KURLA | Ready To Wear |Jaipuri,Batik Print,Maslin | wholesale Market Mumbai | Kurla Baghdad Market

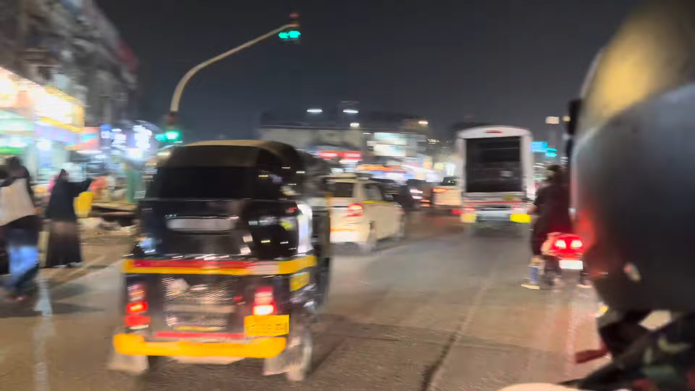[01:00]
तो सिग्नल से मैं स्ट्रेट आगे जाऊंगी, तो आपको ये बोर्ड दिख रहा है, ये है कुर्ला स्टेशन कलीना दादर का बोर्ड है।
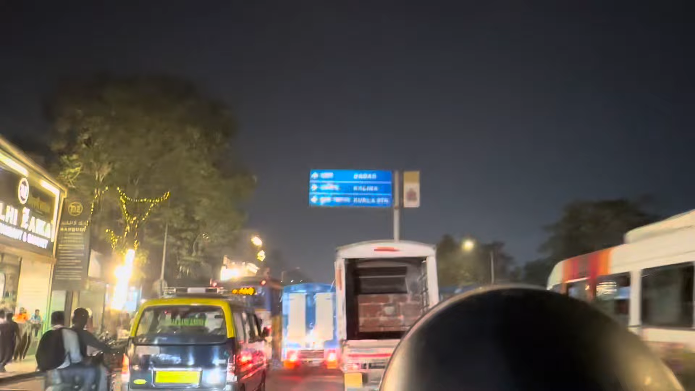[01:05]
सो इससे भी थोड़ा सा मैं आगे जाऊंगी और
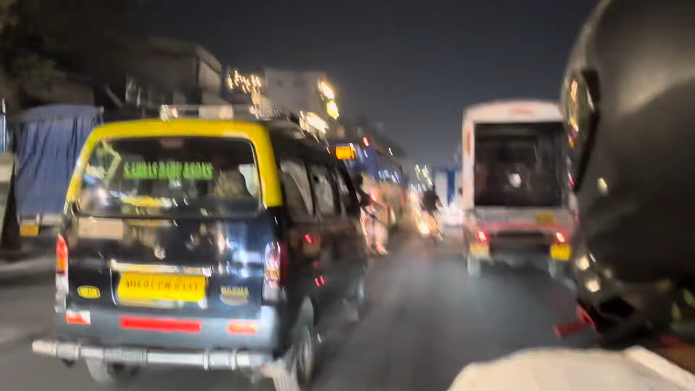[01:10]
लेफ्ट हैंड साइड पे आपको मैं ना लैंडमार्क के लिए दिखा दूँ,
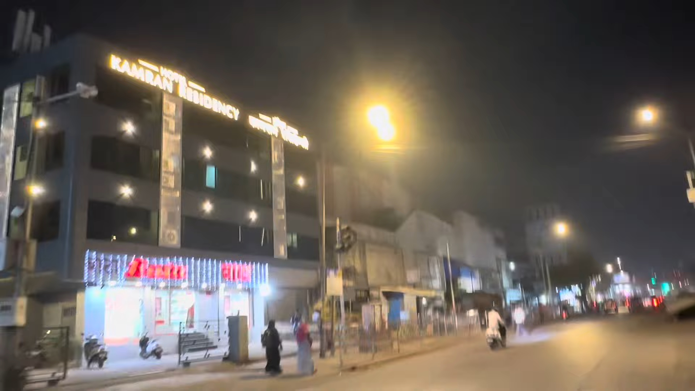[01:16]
ये है होटल कामरान रेसिडेंसी एंड बाटा शोरूम है।
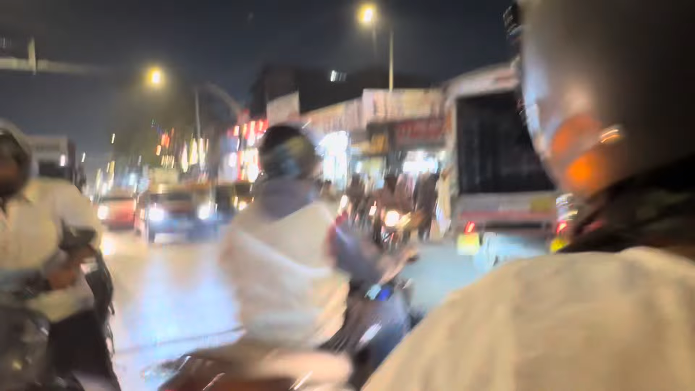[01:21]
इसके एग्जैक्टली ऑपोजिट में एक लेन गई है, तो मैं राइट ले लूँगी यहाँ से और राइट लेके मैं स्ट्रेट जाऊँगी।